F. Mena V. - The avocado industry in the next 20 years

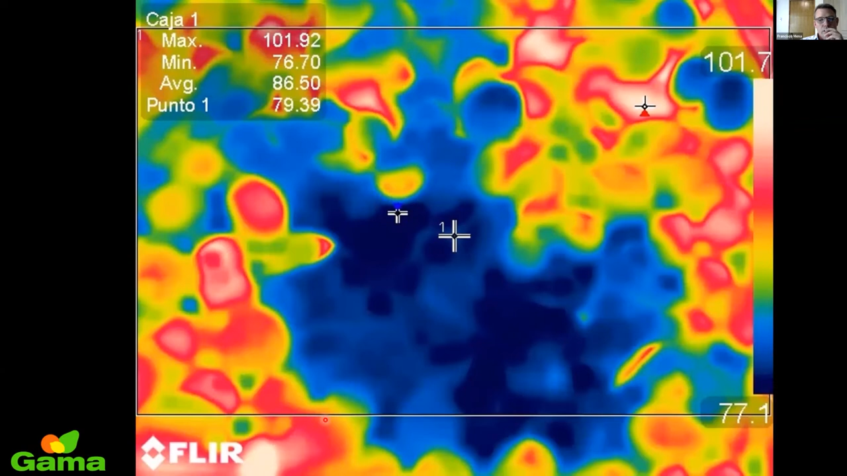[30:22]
The temperature from the second or third layer was a lot cooler than the one on top of the bin. And you can see that, uh, at some point we have food. It was about 77 degrees Fahrenheit and other fruits that were around 102, uh, degrees, uh, Fahrenheit. So, uh, that means that there will be a difference in post-harvest behavior. Between the fruits from the upper part and lower part.